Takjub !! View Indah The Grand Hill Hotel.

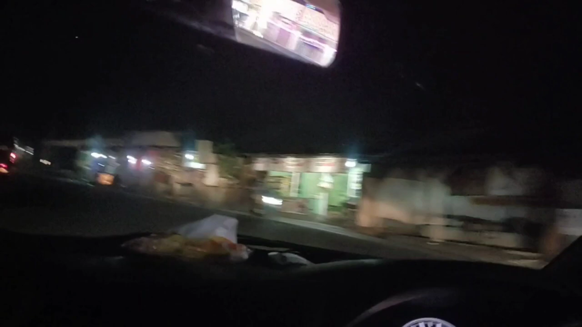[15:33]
deket-deket aja dari hotel, tepatnya itu di Puncak Pas. Ini sekitar daerah ini banyak sekali yang jualan makanan.
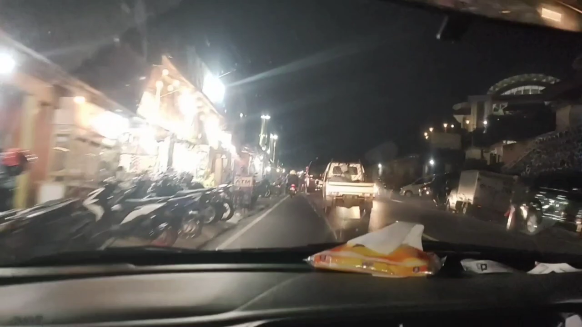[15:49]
Tak rame ya, ini sampai malam, larut malam pun masih rame ya pemirsa.